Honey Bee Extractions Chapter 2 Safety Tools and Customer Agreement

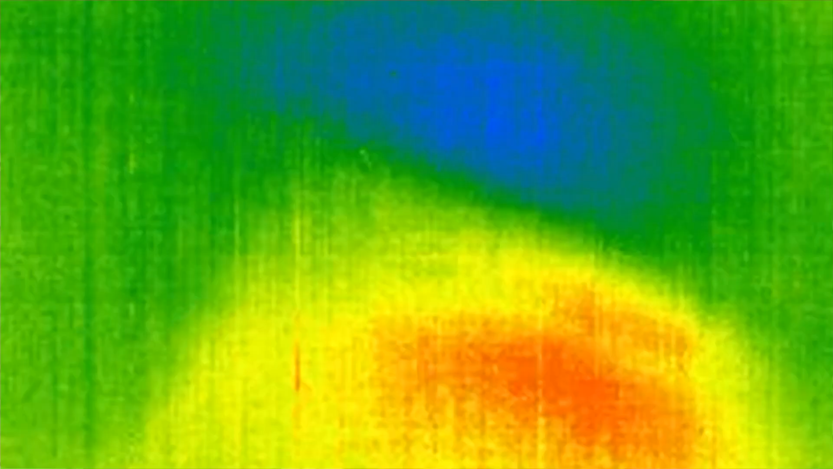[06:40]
One of the things that we really use a lot is thermal imaging and endoscope.